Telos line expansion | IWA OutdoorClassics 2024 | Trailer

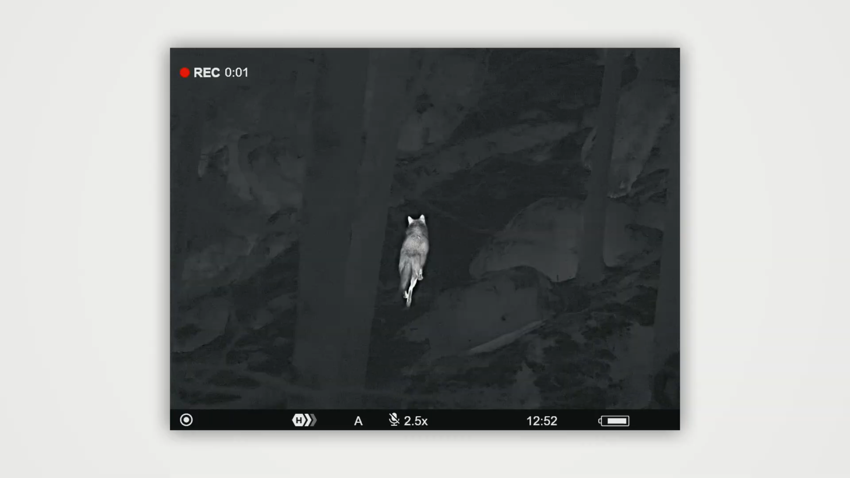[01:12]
In other words, you will be able to observe even the smallest details of the animal and it is ideal for scanning vast areas too.
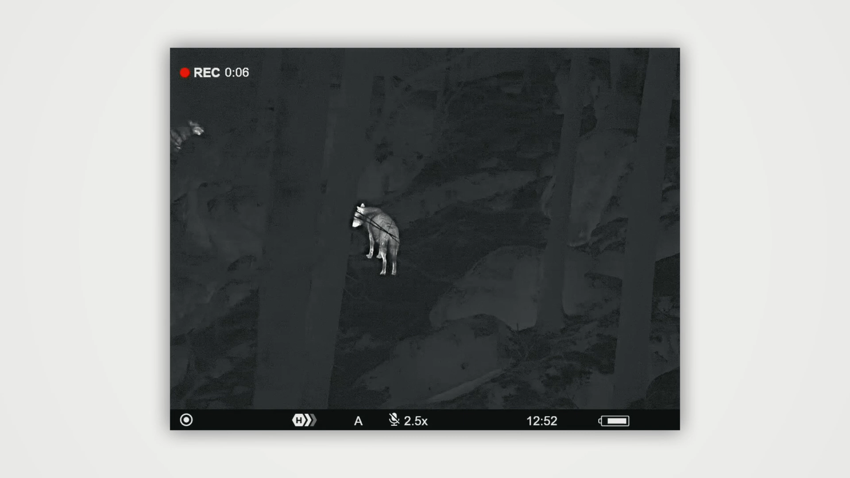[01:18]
To add options for various hunters' needs, we're introducing a few more versions of the TELOS.